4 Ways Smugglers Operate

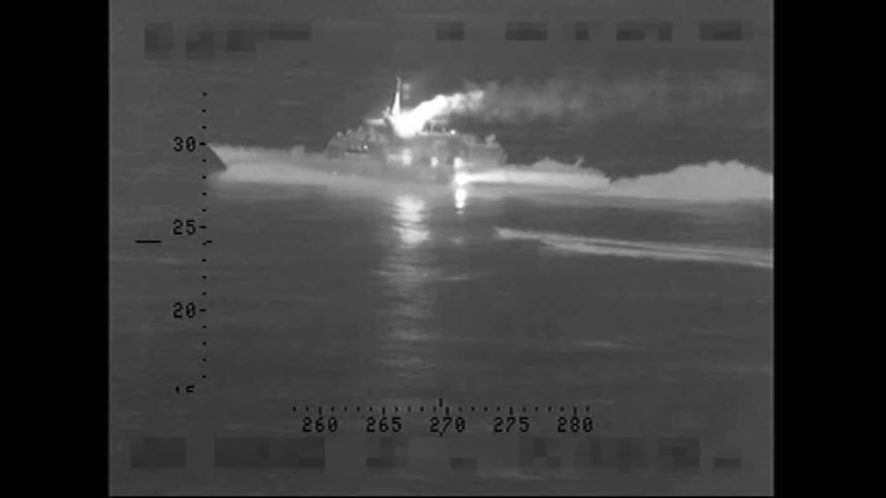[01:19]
Smugglers were so confident in their craft that they would often mock border patrol by passing close by.
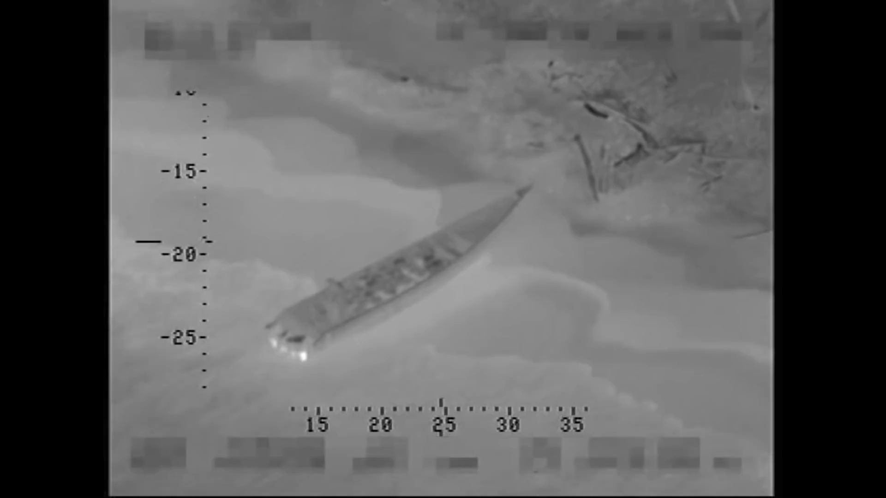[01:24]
As a result, the Coast Guard was forced to use its own Go-Fast boats, a rigid-hauled inflatable boat deployed from a cutter that was fast enough to catch up with the smugglers.
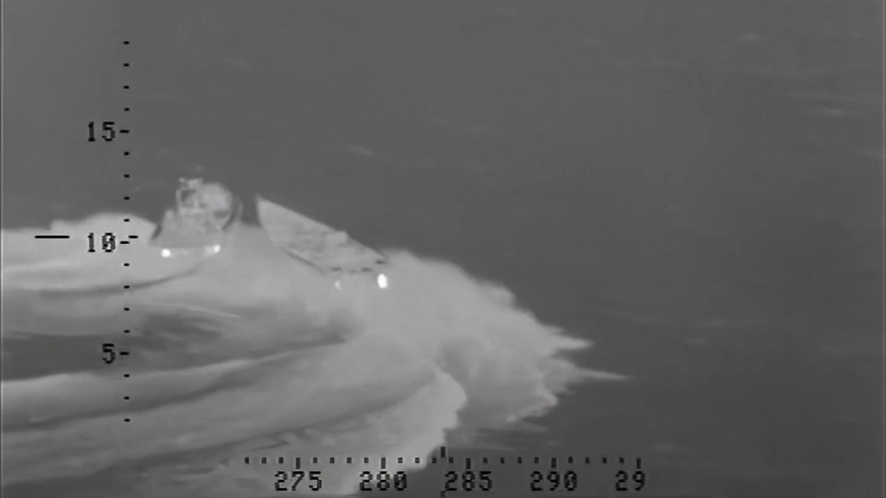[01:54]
Sometimes collisions would occur between smugglers and the Coast Guard, which put the staff in extreme risk, so a better solution was needed.
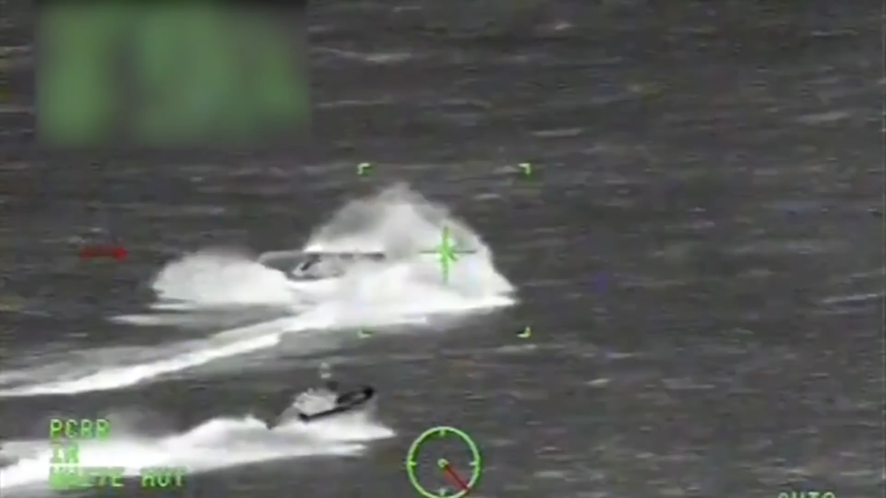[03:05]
Not surprising. Consequently, an aerial gunner would fire warning shots in front of the bow with a machine gun.